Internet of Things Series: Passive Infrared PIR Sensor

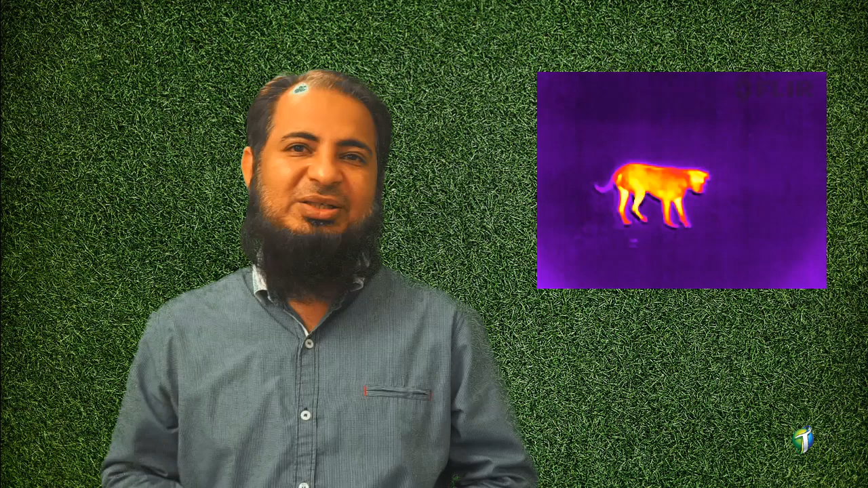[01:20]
تھرمل ریڈیئیشنز کہا جاتا ہے جو کہ انفراریڈ بینڈ میں پائی جاتی ہے ان کو ڈیٹیکٹ کرتا ہے میں آپ کو یہاں پر ایک تھرمل ایمیج لی ہوئی تصویر دکھا رہا ہوں تو آپ دیکھ سکتے ہیں کہ سام کسی بھی جانور کو کیسے دیکھتا ہے